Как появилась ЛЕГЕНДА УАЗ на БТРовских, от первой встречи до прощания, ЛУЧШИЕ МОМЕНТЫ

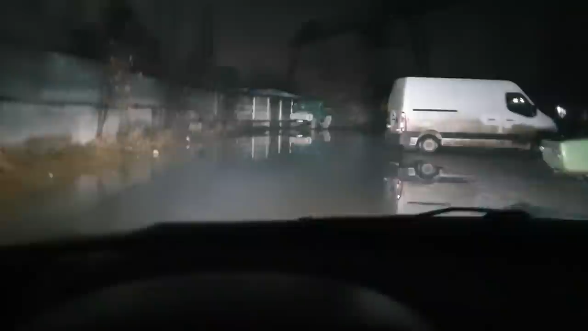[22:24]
да сейчас на танковой хорошо кардан где-то мой глубоко посмотрите вообще думал тут она заканчивается до поворота не